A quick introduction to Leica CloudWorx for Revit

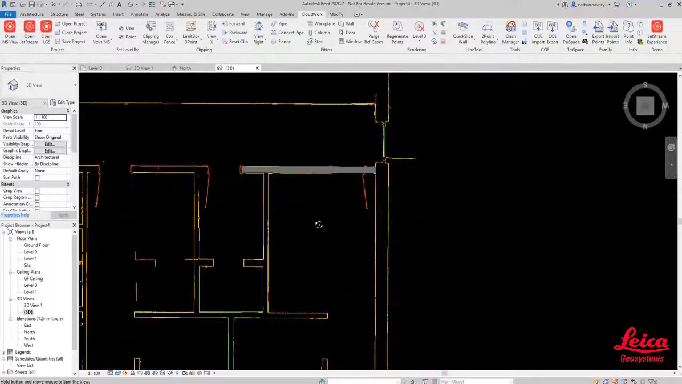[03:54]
You can see we've got that information available to fit the door. Now let's go in and just create another few walls.
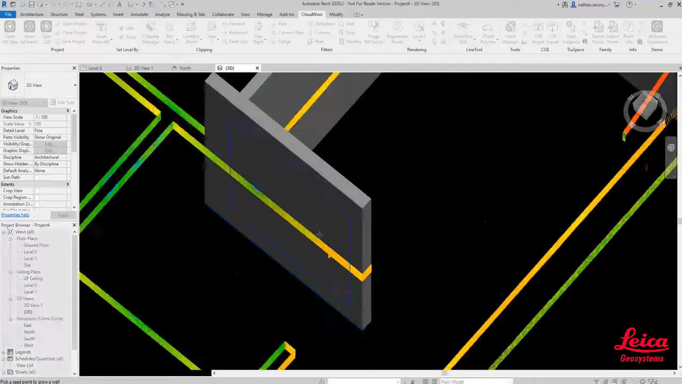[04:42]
the operation and start building out that 3D model.
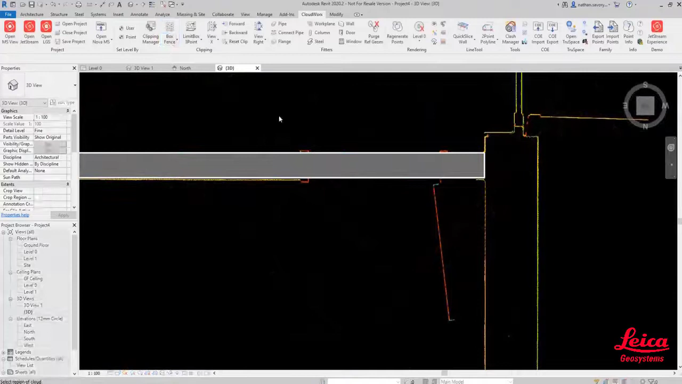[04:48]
So what we can do now is just we're going to just do what we call that box fence again just to hide some data.
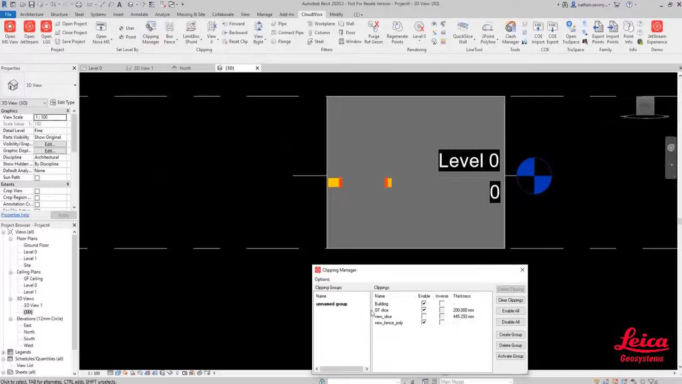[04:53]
Go back to our clipping manager and turn on the data for the door so you can see now we've got the door area.
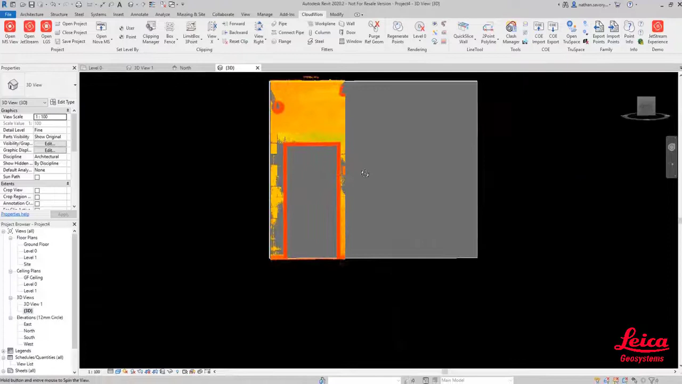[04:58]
So in exactly the same way we use the wall fitter we're now going to use the door fitter and just pick a couple of points that will automatically fit the door and it will give us the
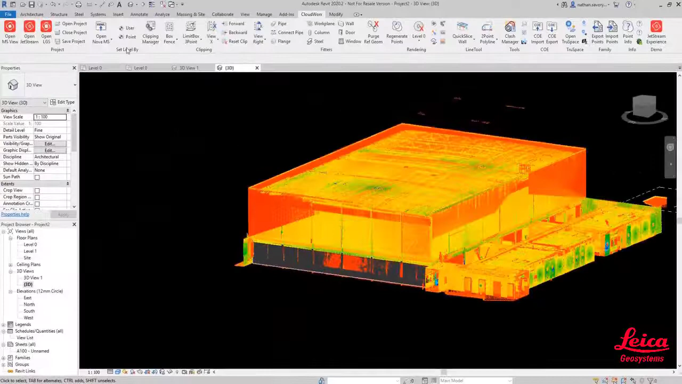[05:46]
So there we go we're back to the full point cloud and now we're looking at inserting some windows.
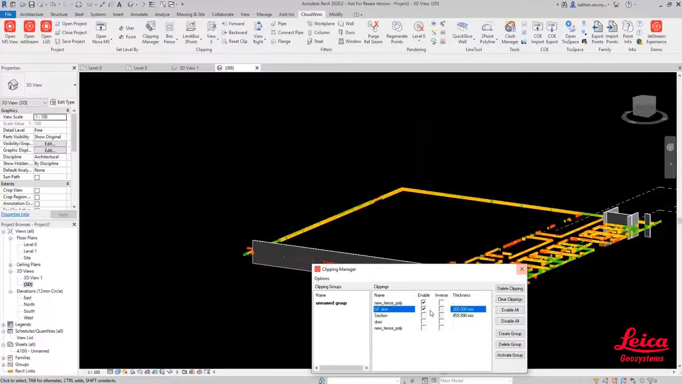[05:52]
So we're actually now going to use the window fitter tool within the CloudWorks ribbon and
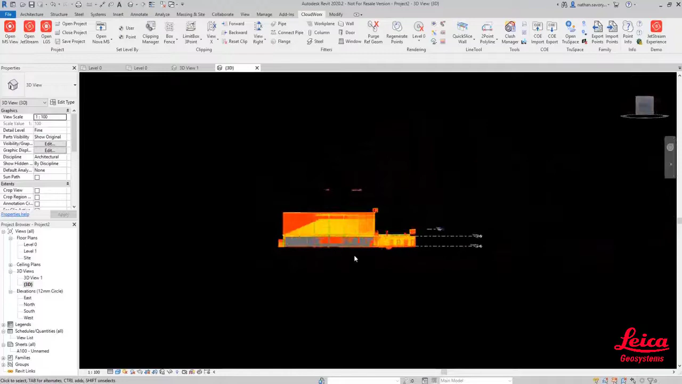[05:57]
we're just going to line ourselves up on this side face where we've just created one of those generic
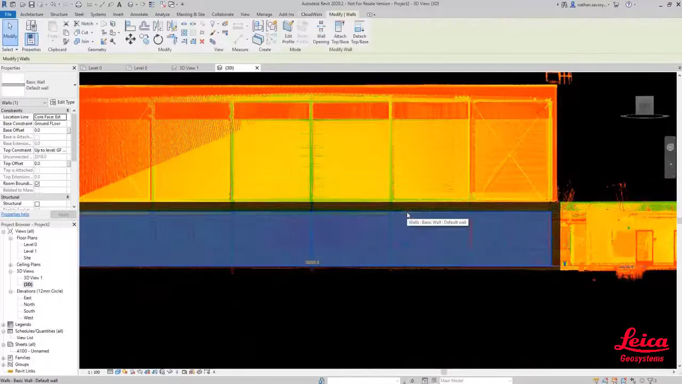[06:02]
walls based on the parameters that we've defined. And then we're going to go to the CloudWorks menu and we are going to now use the fit window function so it opens up a similar
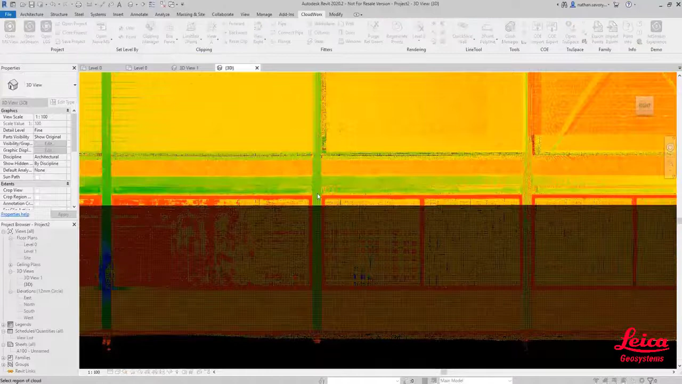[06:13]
dialog and now we're just going to start picking directly on the point cloud in that 2D view and it will do exactly the same as it's done for the
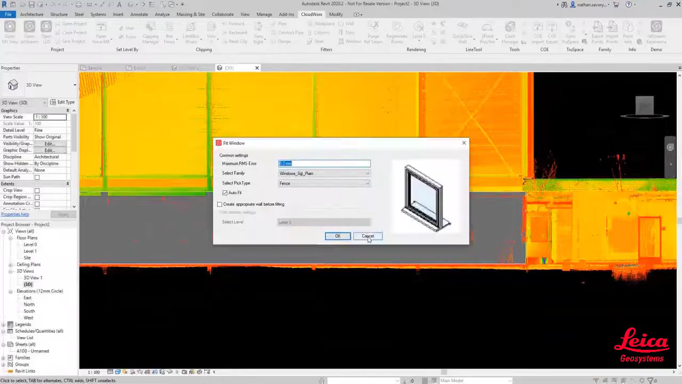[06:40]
see the creation so we're just going to duplicate that five or six times along this facade and
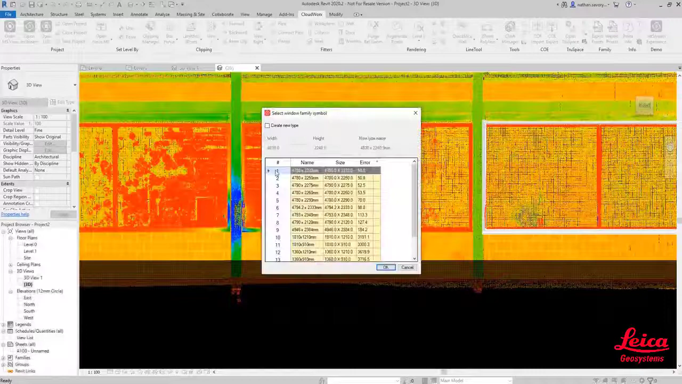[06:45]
you can see I'm just doing that double pick all the way along and that's putting those windows in exactly the right location alongside our 3D model.
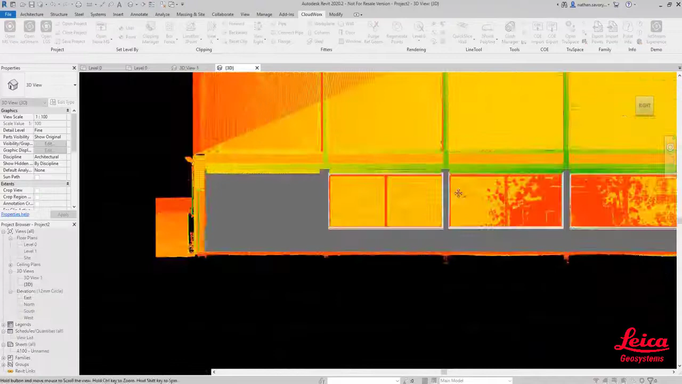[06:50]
So that will just show you how quickly we can start to generate